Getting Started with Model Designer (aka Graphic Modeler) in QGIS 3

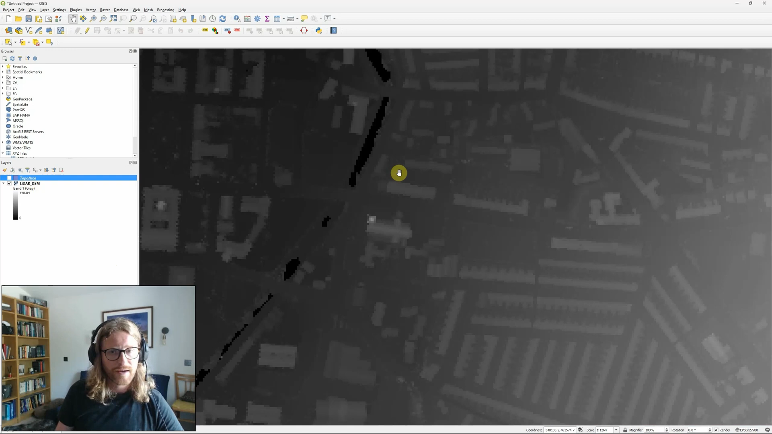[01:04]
then a raster layer containing LiDAR elevation data and they're going to form the basis of my model.